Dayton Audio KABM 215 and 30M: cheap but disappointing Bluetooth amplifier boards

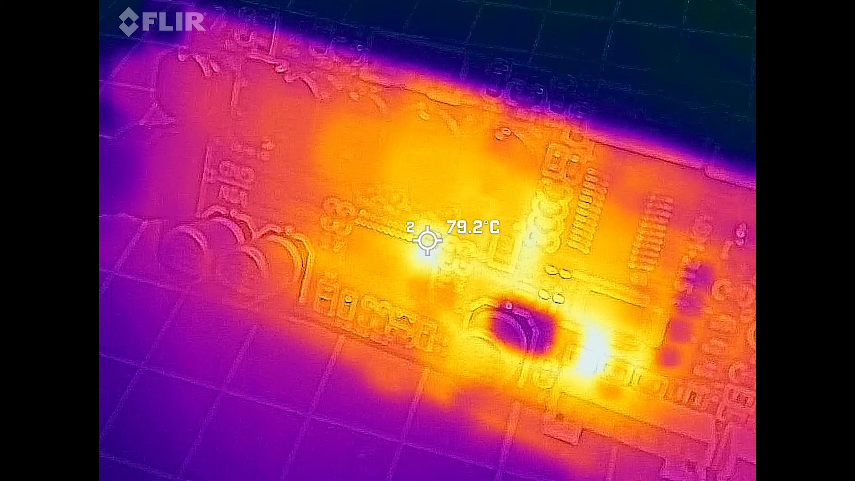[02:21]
On screen: spot 79.2°C
I measured around 80 degrees Celsius without any music playing,
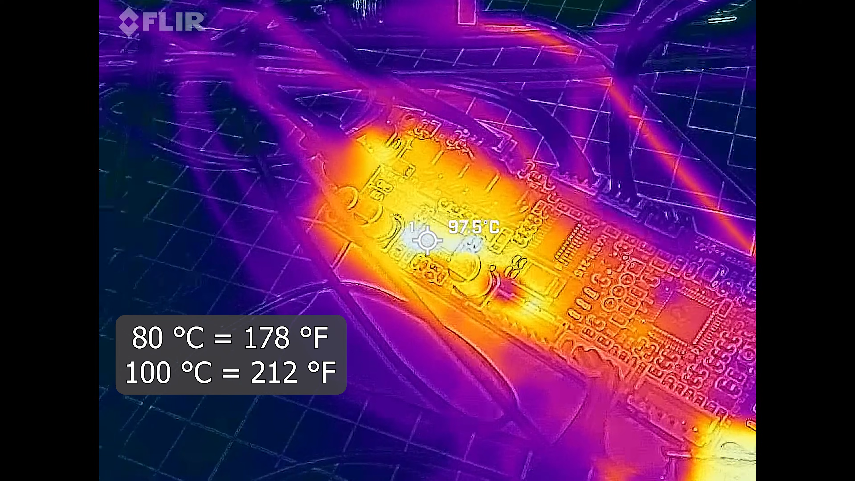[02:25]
On screen: spot 97.5°C
and at high volume, the temperature can get close to 100 degrees Celsius.
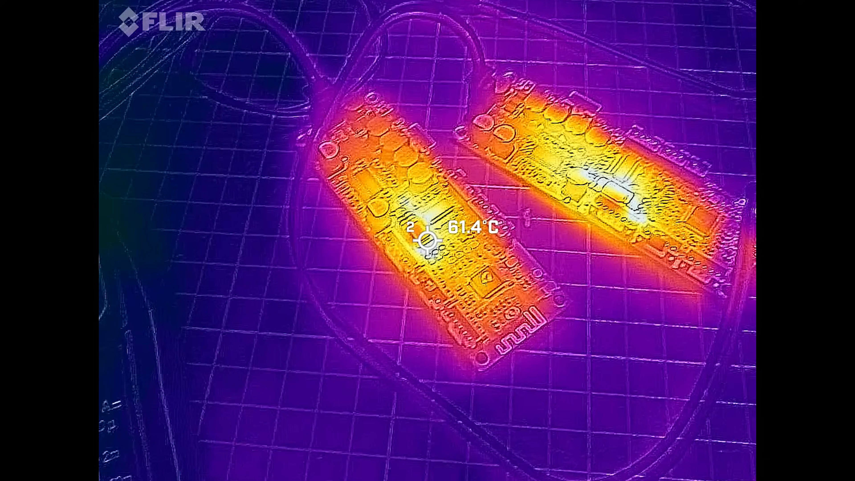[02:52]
On screen: spot 61.4°C
Not surprisingly, they both have the same issues with heat and high power use when idle.